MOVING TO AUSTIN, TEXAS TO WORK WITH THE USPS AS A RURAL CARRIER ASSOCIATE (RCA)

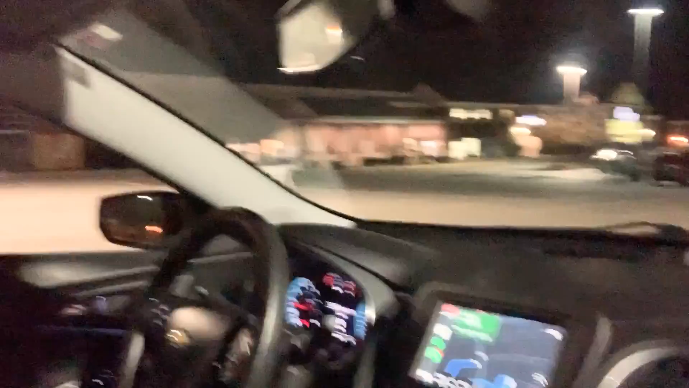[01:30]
I don't think the Kroger is actually open, but from what I can tell, it's a really nice neighborhood here, and I just get good vibes from this particular location.